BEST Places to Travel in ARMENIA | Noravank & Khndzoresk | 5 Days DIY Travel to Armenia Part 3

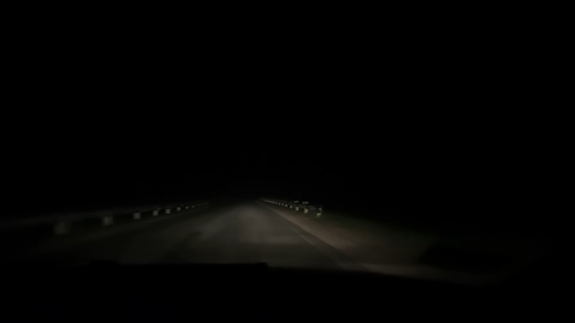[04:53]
After the Noravank, so we went more downside going to gorge, which is where our hotel. And it's a bit scary during the road because it's a zigzag road and with a cliff, and there's no street lights, so be careful while driving here.